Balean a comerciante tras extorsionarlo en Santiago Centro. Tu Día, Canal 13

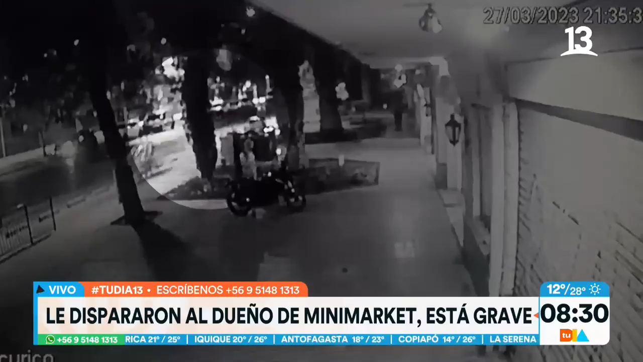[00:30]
a ver y que registra el momento exacto en que ingresan estos tres sujetos al almacén y el almacén está un poquito más acá, está el edificio residencial,
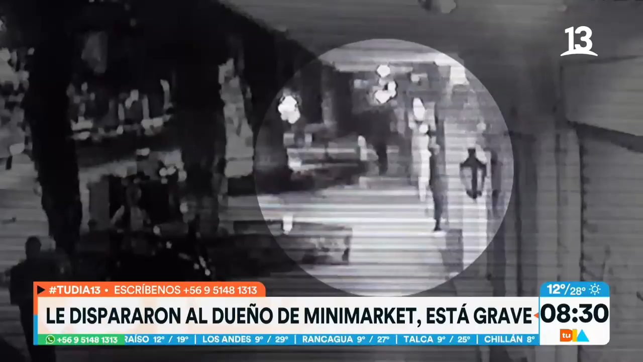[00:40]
un minimarket, otro establecimiento y acá está el minimarket Paulito.